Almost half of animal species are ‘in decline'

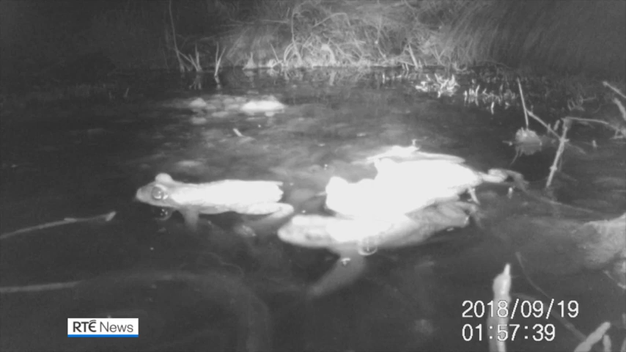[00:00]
The first ever footage of endangered frogs in the Atacama Desert in Chile in South America. Researchers travelled to the driest place on earth
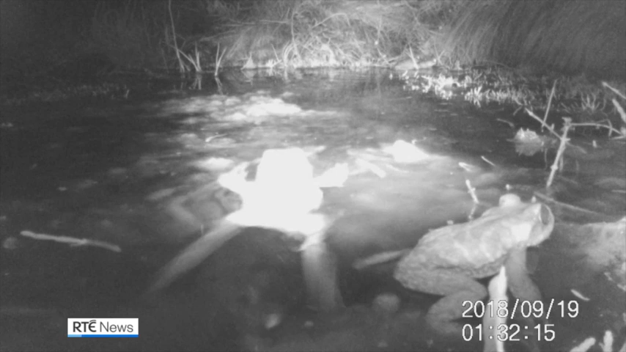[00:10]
as part of a long-running project led by Queen's University in Belfast.